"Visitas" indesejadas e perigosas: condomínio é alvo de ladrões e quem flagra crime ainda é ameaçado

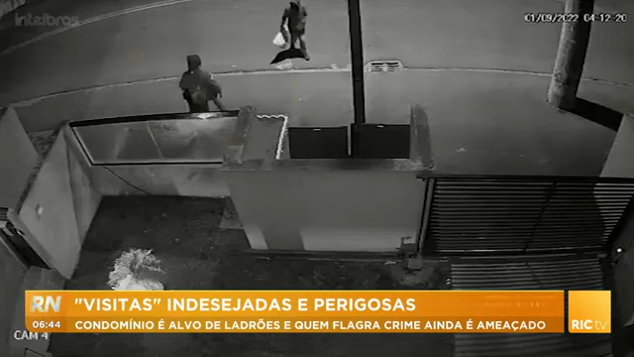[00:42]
O comparsa entra em cena. Alguns segundos depois, um deles sobe no muro e força a peça até arrancá-la.
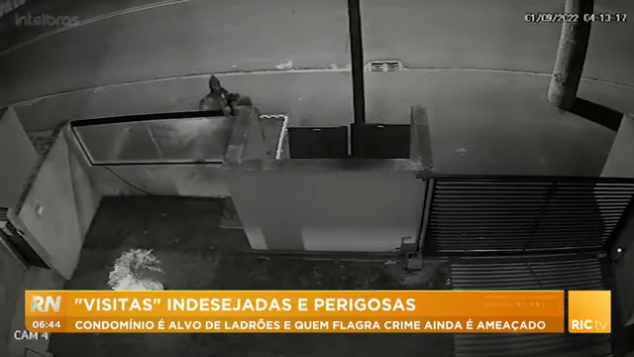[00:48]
O condomínio fica na rua Astorga, no bairro Guaraituba, em Colombo.